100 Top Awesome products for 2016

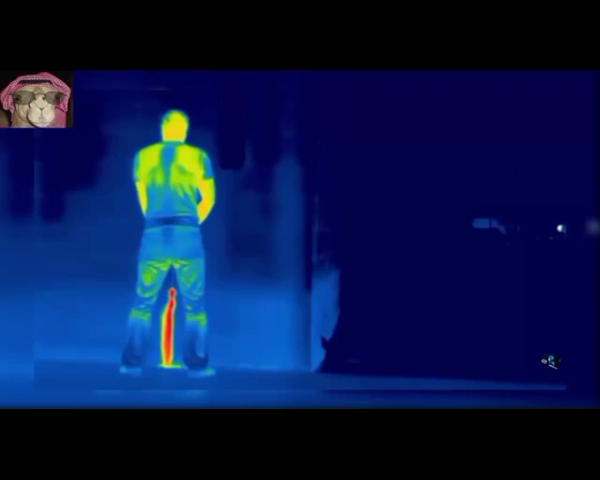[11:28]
Night-time Hunting Helper A pocket-sized ThermoVision monocular that gauges the temperature of anything in its sights